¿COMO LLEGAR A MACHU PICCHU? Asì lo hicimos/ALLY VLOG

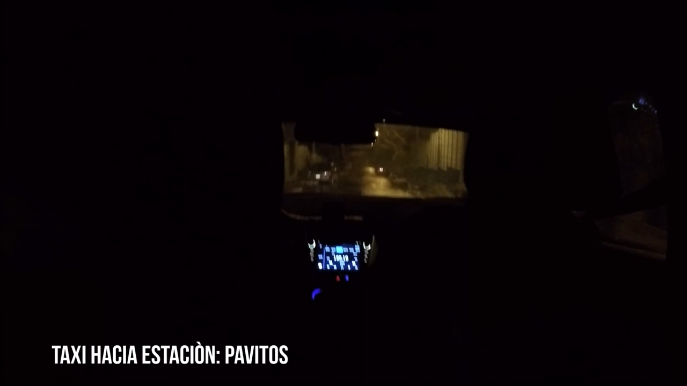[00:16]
Ya estando en Cusco, tomamos un taxi que nos lleva a la estación Pavitos.